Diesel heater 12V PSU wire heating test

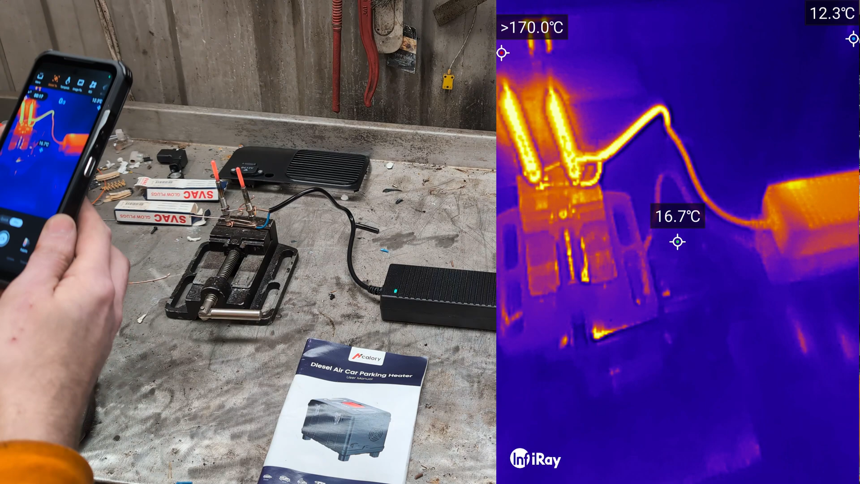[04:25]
On screen: spot 16.7°C
And the glow plugs still hot. This output wire to the glow plugs.
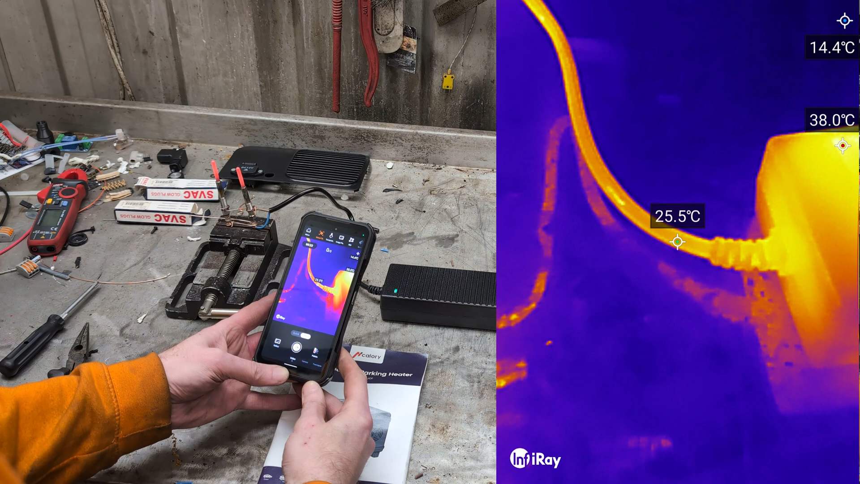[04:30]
On screen: spot 25.5°C, max 38.0°C
It's not really the hotter than it was before. The power supply is kind of.
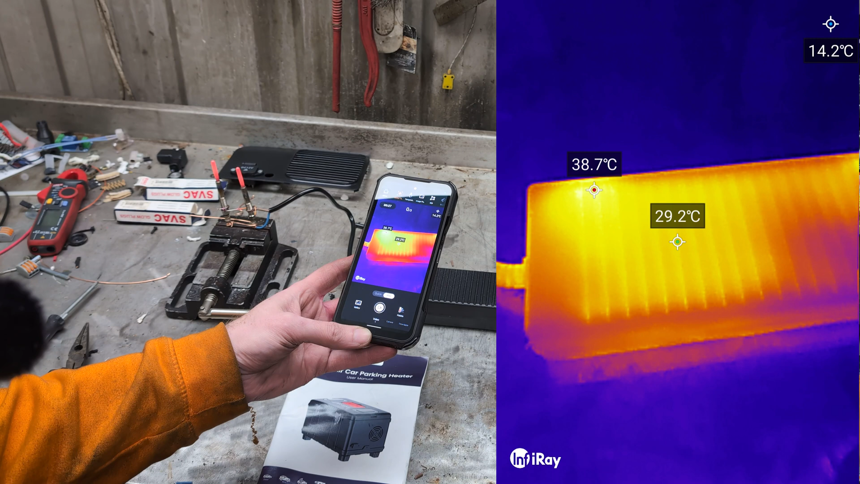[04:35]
On screen: spot 29.2°C, max 38.7°C
Still slowly. Slowly getting hotter and hotter and hotter. But the input wire.
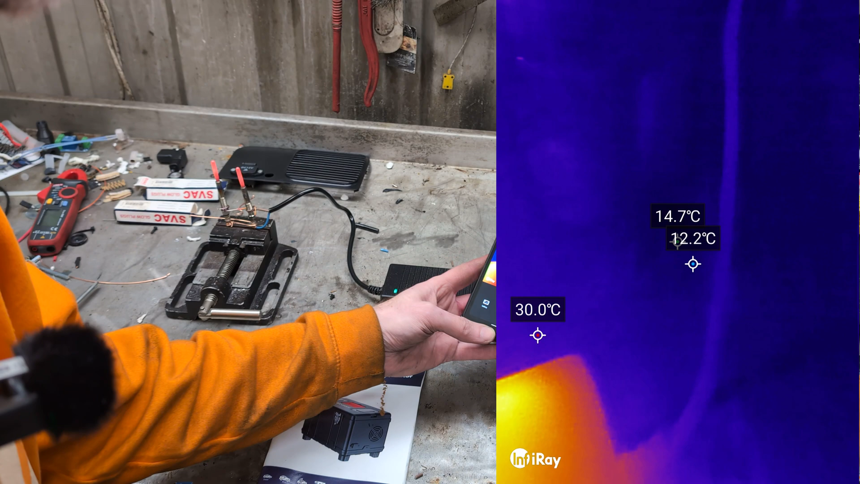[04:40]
Still. No significant heating. And the plug.
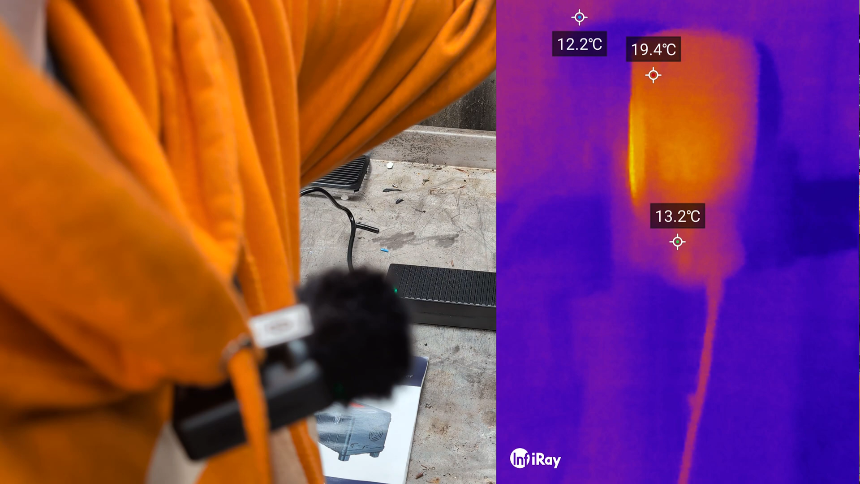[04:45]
Also it doesn't appear to have any. Actual warmth in it.
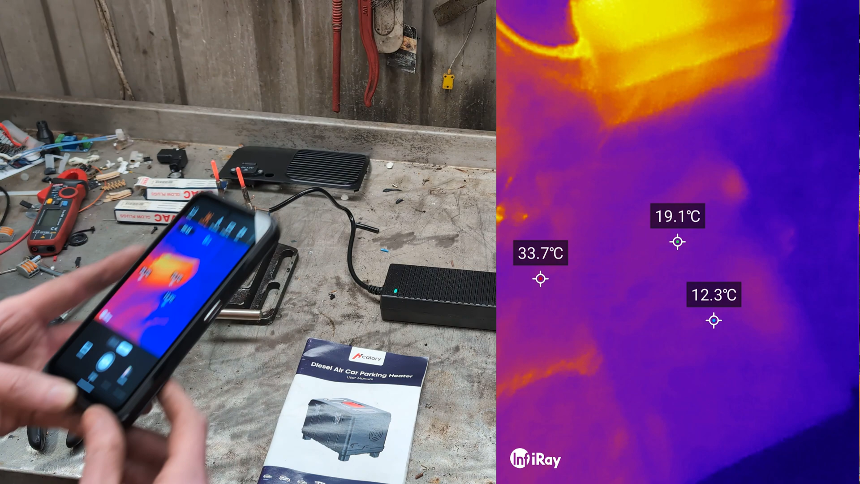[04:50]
So we might have got lucky and got one that's actually got. Copper inside it.